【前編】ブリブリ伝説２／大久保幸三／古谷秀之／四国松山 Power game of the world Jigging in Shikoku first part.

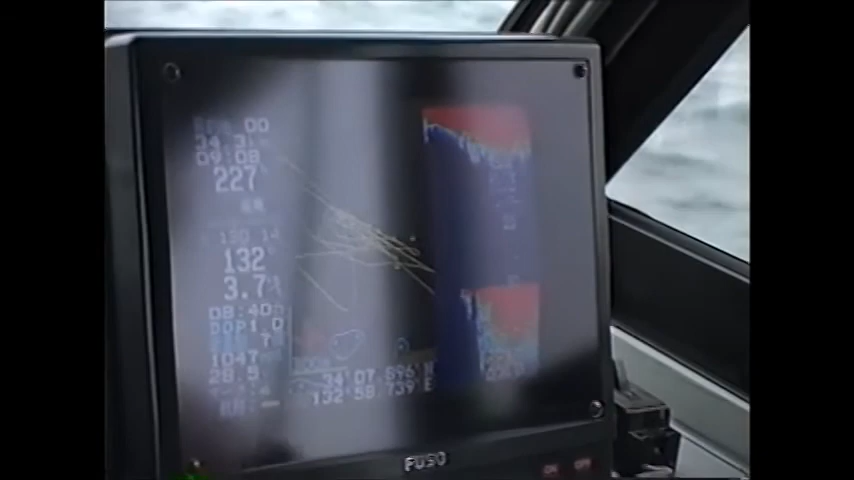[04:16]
これがちっちゃいかな、 ベイトが少しずつ見えてき たん ですね。